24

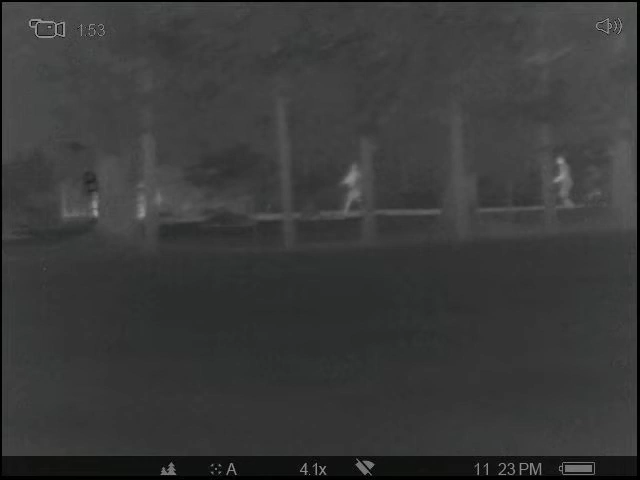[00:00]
So, IJ, what you asked me to do was to come pig hunt, and these four boys, four black boys, rolled your neighbor's yard.
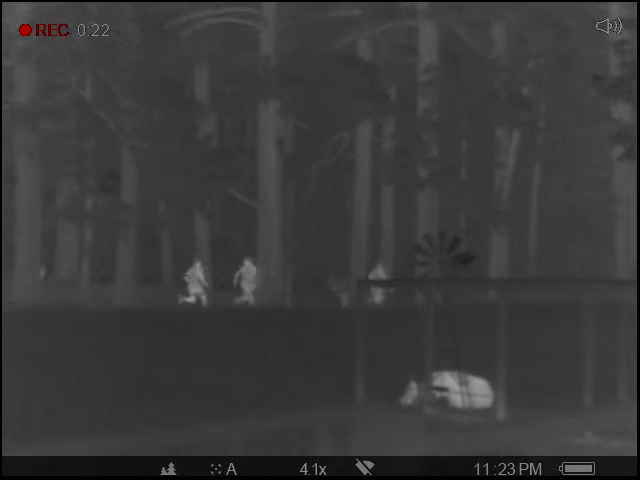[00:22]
Look at them. See them throwing the toilet paper?
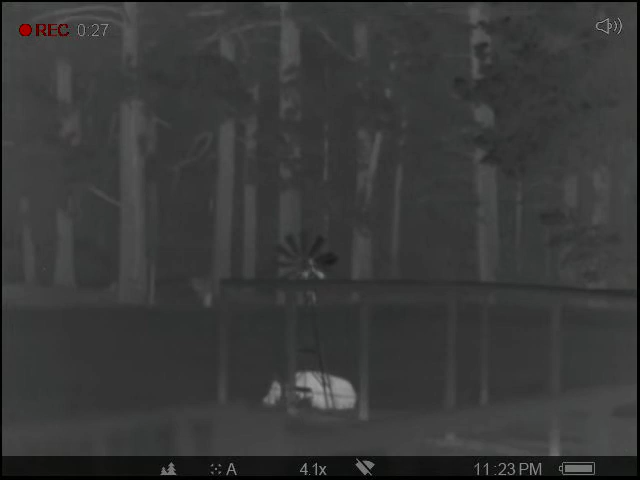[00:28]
So, they just got spooked, so I bet somebody came out here.
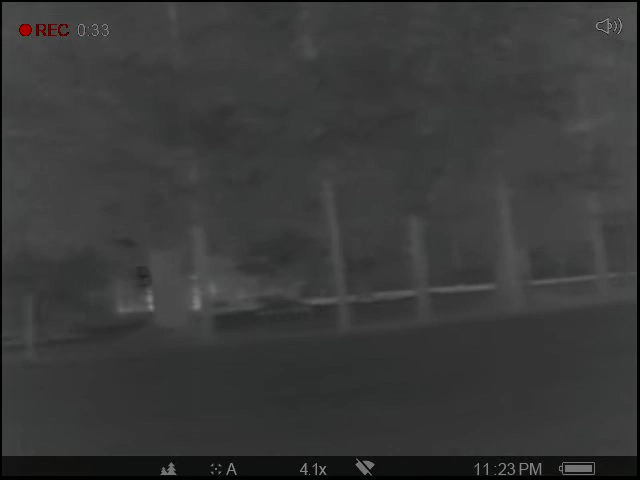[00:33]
Oh, one of them just got thrown, toilet paper roll just got thrown back. It looked like,
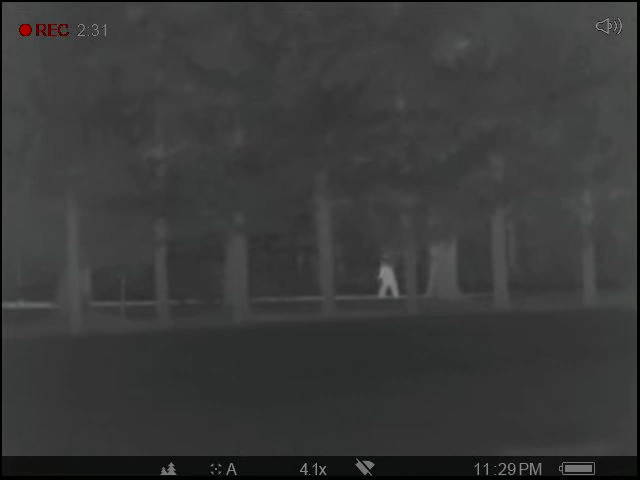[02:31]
You see he's pulling stuff down? That's the toilet paper. That's the other members of the house. I.J., what in the world are you getting me in the middle of?
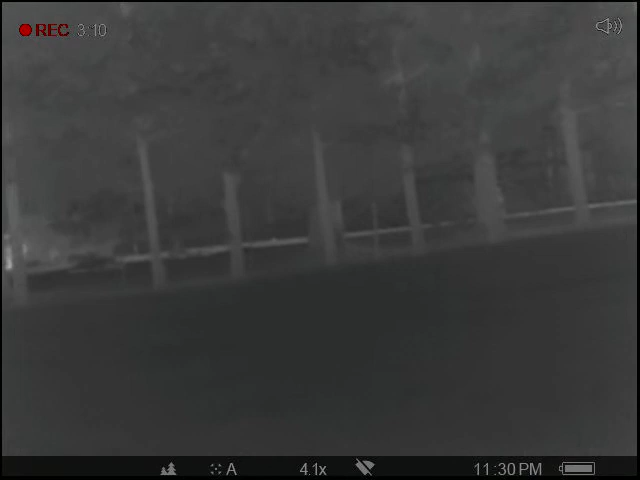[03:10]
I.J., what in the world are you getting me in the middle of?